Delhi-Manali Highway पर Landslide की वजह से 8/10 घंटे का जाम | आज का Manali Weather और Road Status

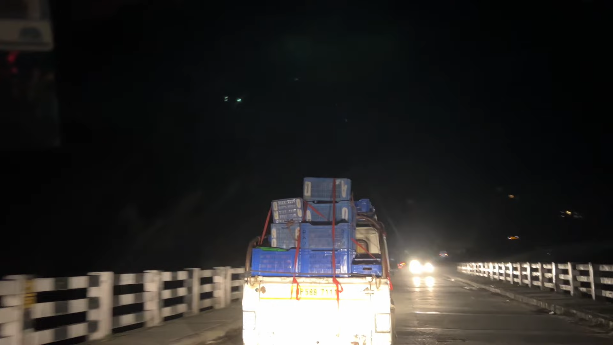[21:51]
टाइम होता है आत बजगे हुए पैंताली मिनाट और हम लोग मनाली मोल रोड से लगबग च्यार किलोमेटर के आसपास आ गए है तो यह यहां से शुरू गाउन शुरू होता है और अभी
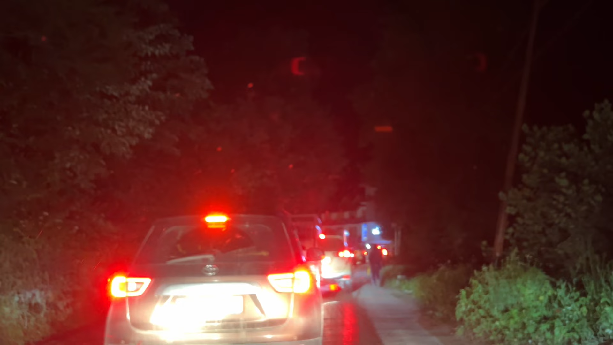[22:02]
देखिए वाई ट्रैफिक कितना लगा ह� है आपल तरीके से सय ट्रैफिक होता है जो है तुरीषग आरे उनका की है और थोड़ा सा इस टैम पर मतना सिक आपल का सीजन होता है